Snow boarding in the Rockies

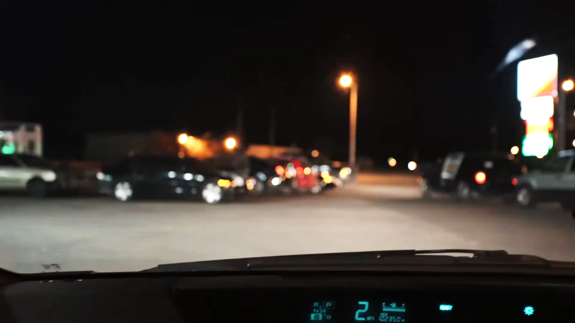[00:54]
Look at this, there's just like a group of people, of cars, towing other cars. I have no idea where they're going.